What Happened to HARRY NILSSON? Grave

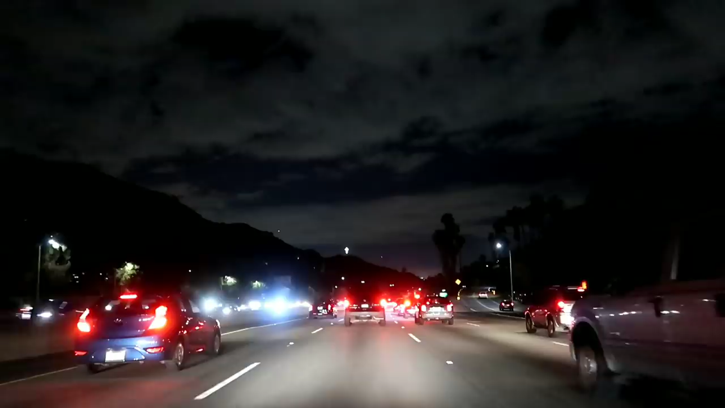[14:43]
As we're rolling back into Hollywood, if you look up there in the sky, right up here, you can see that light. That's the Hollywood cross that we looked at on our way out of town.